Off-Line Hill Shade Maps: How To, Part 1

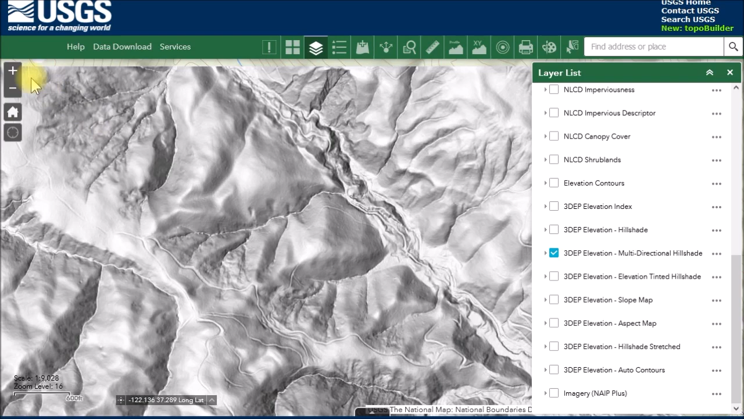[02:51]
And if you look at the multi-direction hillshade you don't see anything because the regular hillshade is over the top of that layer. Anyway what you want to do is zoom into your area of interest here. So for instance I might want to zoom in here to this area. This is the the hill with the geocache on top. Here's this old road that I found.
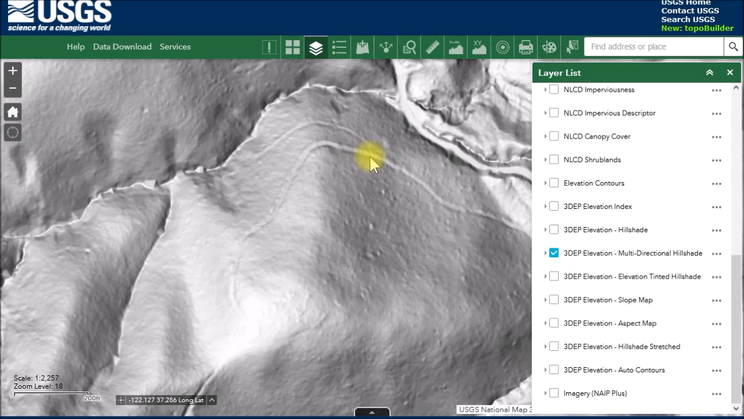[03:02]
This is the little trail down the side. And then this is the other trail I've been exploring over here. And this particular view shows that very clearly.
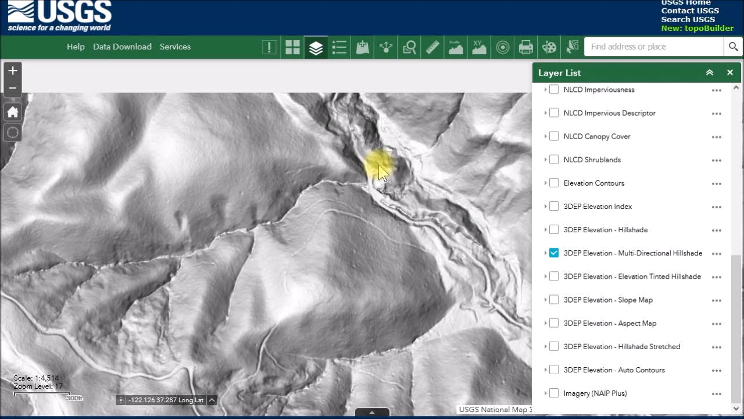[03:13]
So to set up your map you could just use this. But there are some other things you might want to do. For instance if you wanted to see streams, rivers, ponds, things like that.
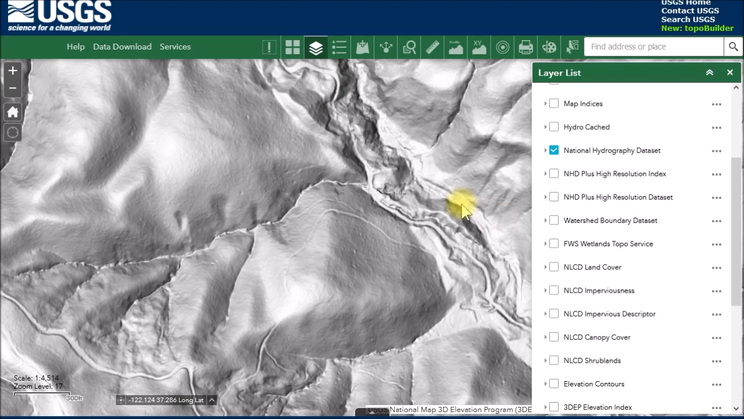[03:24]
You can turn on this hydrography layer
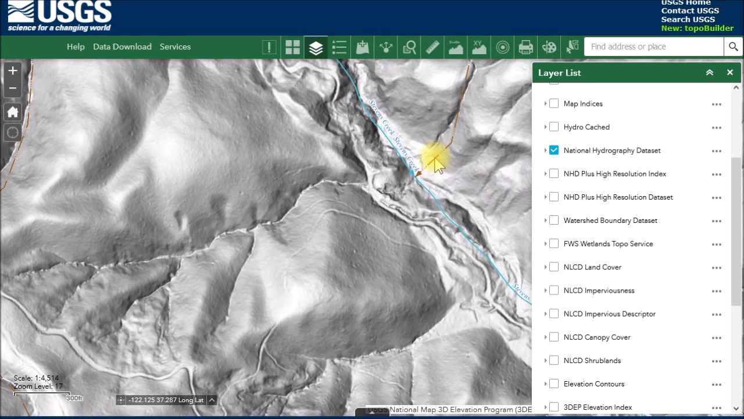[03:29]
and you see you get the name and the the rough location of Stevens Creek. You have to play around with these layers. They're all slightly different.
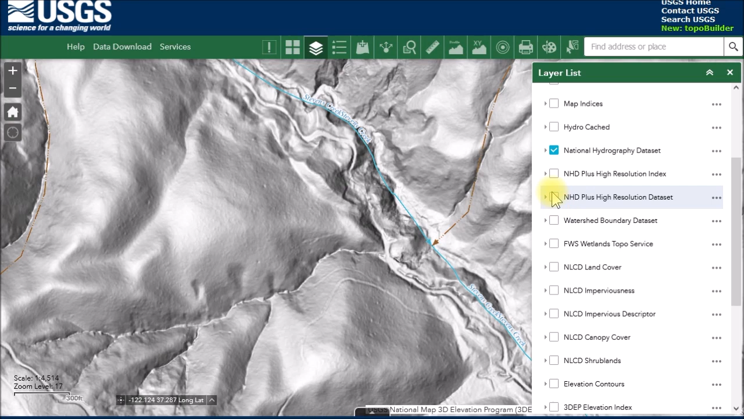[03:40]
This one I think has the advantage. Let's see if we zoom out a little bit. Yeah. The one difference that this has is you can see these purple lines.
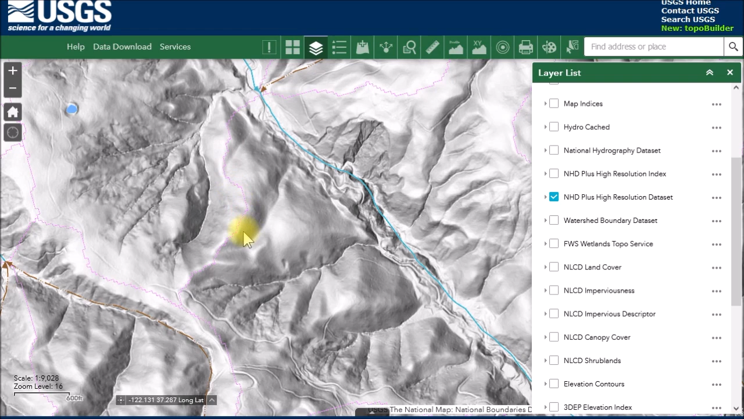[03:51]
Those are watershed boundaries. So that might be interesting if that's something you're looking for. So another thing you might want to add to help
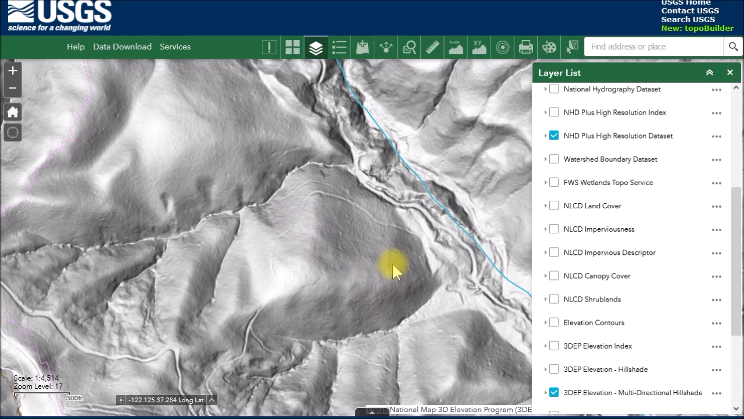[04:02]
interpret this hillshade data is you can add elevation contours. So these are the contours that are on the normal topo map.
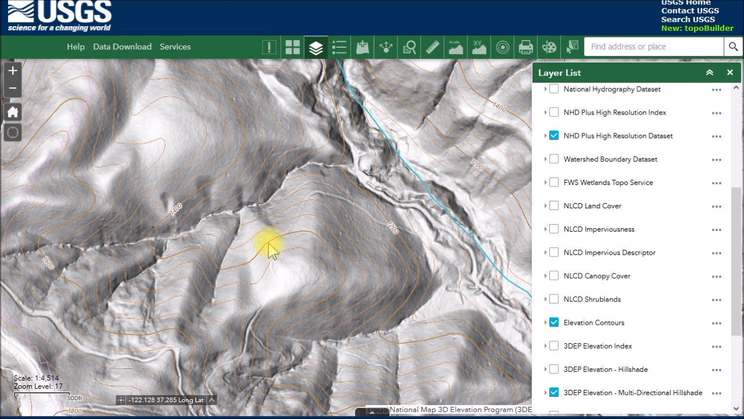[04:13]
And there you see they pop up and you get the elevation and then the contours showing you you know the lay of the land basically. Now another thing you can do is there's this auto contours. And let me show you that. Number one you don't see anything because this layer is below that layer is below that layer. So one of the things you can do here is move up. You can move that layer up.
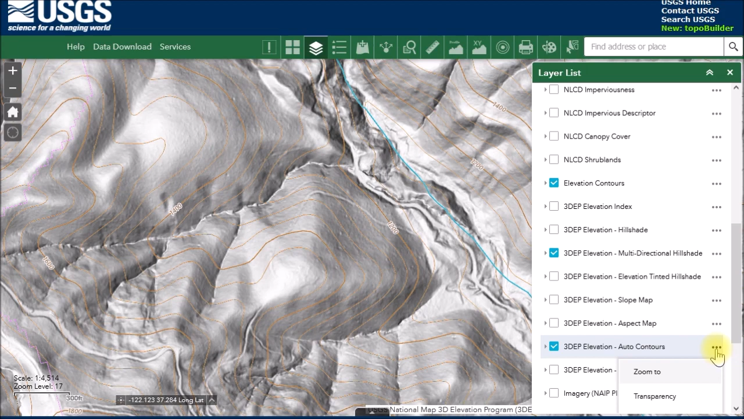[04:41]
Now you can only move it up one layer at a time.
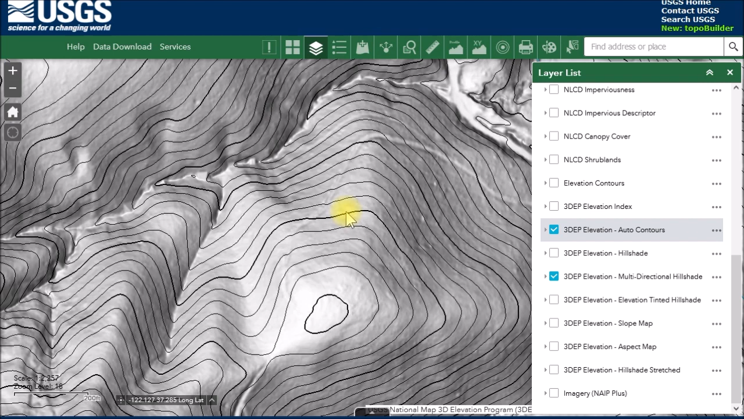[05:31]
They overpower the details in the hillshade map.
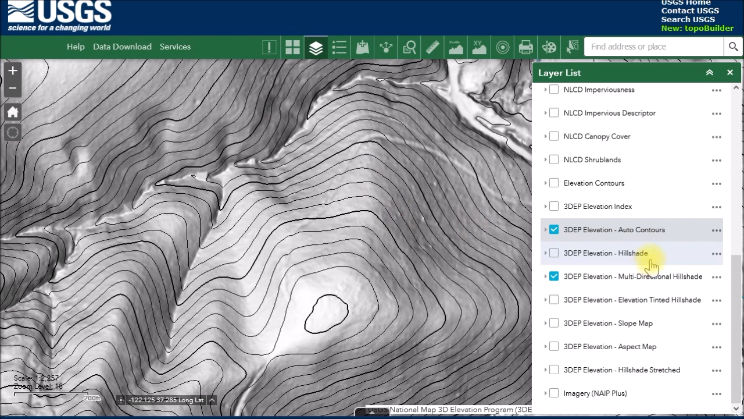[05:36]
So one other thing you can do is change the opacity down.
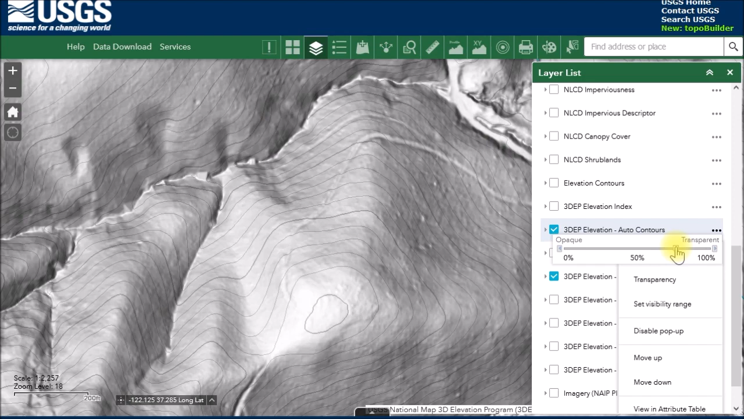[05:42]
I like to get down here maybe around 20 percent and you can see they fade out
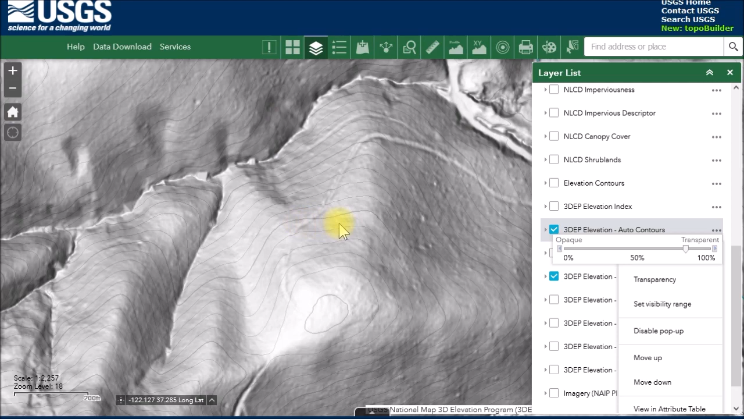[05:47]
so you can just barely see the contours.
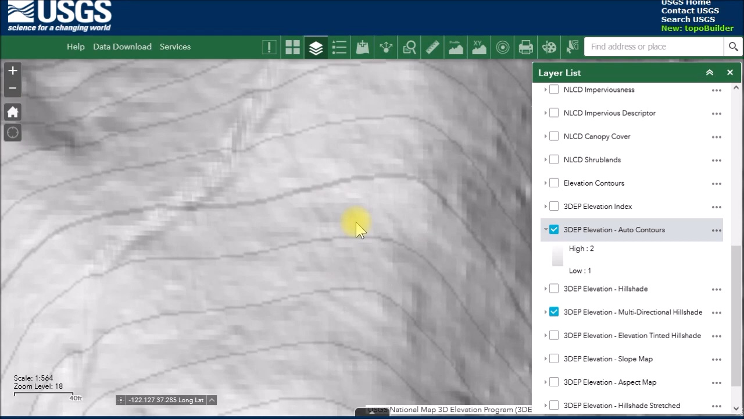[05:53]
They're there but they don't overpower the hillshade data. So anyway that's basically setting up your map. Get your map set up the way you want to get it set up. The one other thing to do here is you need to
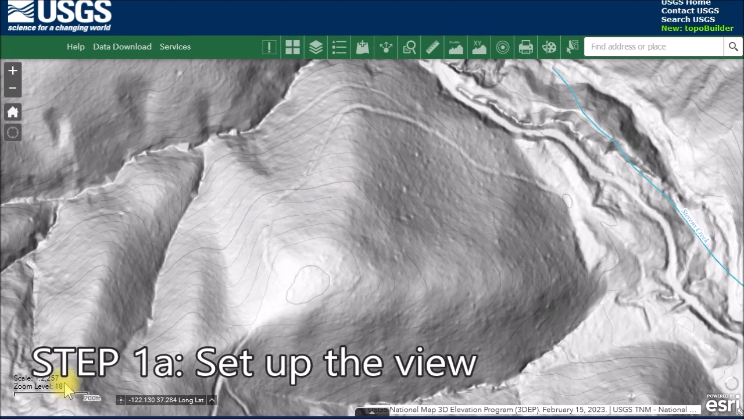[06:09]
decide what zoom level to get the details you're looking for versus how much area you want your map to cover. So it's a trade-off. Here at zoom level 18 you get a lot of detail but you don't cover as much ground. For my use I find zoom level 18 gives me the best combination of detail versus area. If you go over 18 here you get a little more detail but you can see it's it's pixelated.
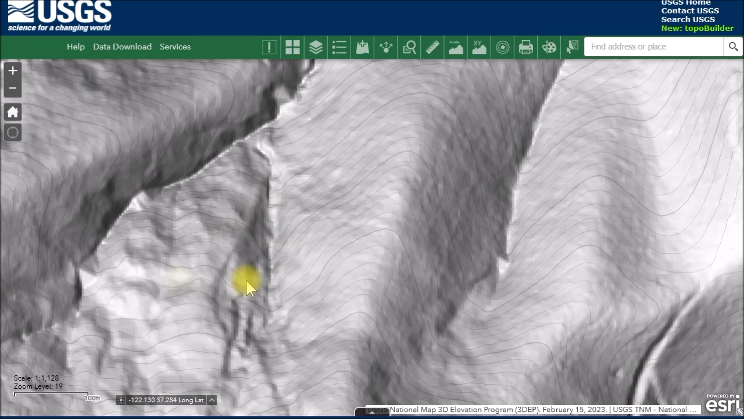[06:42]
So I find zoom level 18 gives you the most detail before it starts to pixelate. You get about a half mile or eight tenths
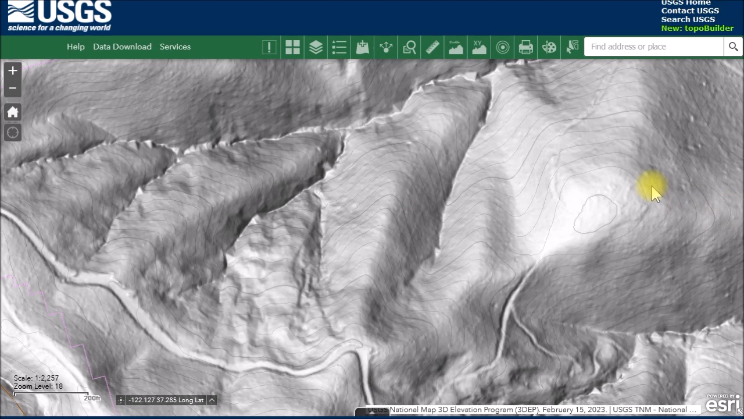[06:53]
of a kilometer side to side or east to west and you get about two tenths of a mile or three tenths of a kilometer north to south.
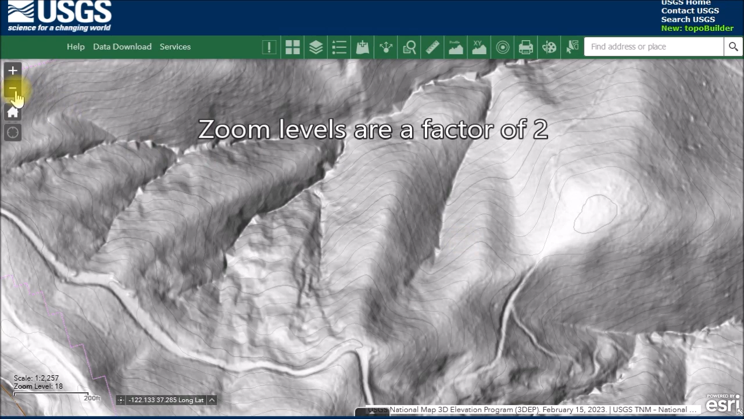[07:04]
If you zoom out now you have about a mile east to west and and four tenths north to south. So the next step is we're going to create a screenshot of this screen. So you want to do this on your highest resolution display on your system.
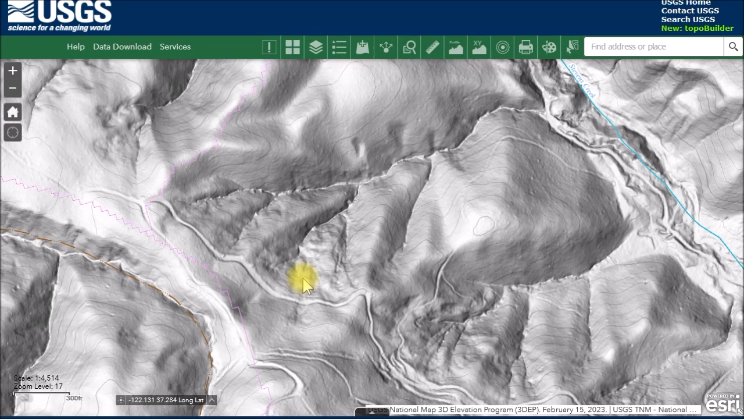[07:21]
You need to get the coordinates of this map view that
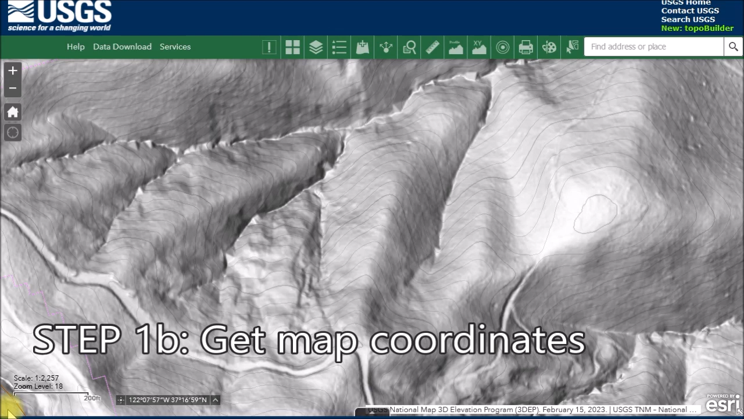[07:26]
you've set up and I found the best way to do that is if you use this tool here it says spot elevation but this is the best way to get the latitude and longitude it turns out. So you have to click on that you have to activate it and then you come down to this corner here you want to get right in the corner as close as you can.
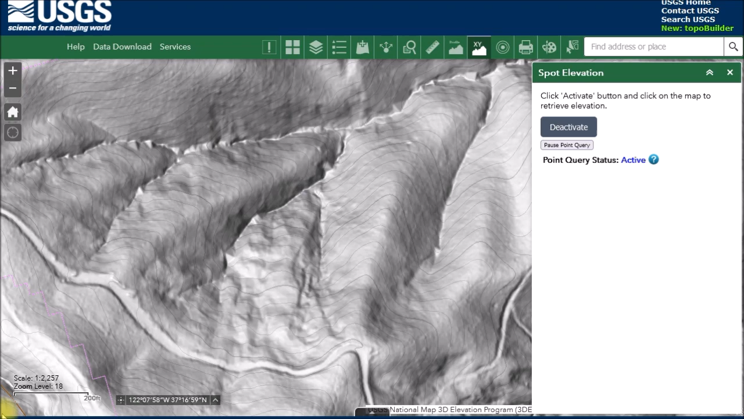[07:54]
It's kind of hard but click there and it'll pop up spot elevation gives you the elevation but it also gives you decimal degrees and degrees minute seconds. Actually I think the decimal degrees is a little easier to work with but you can grab both of them here. The nice thing is you can copy and paste. Yeah you can't move that out of the way but you can come up here and you've got to do the same thing in the other corner. So click up there.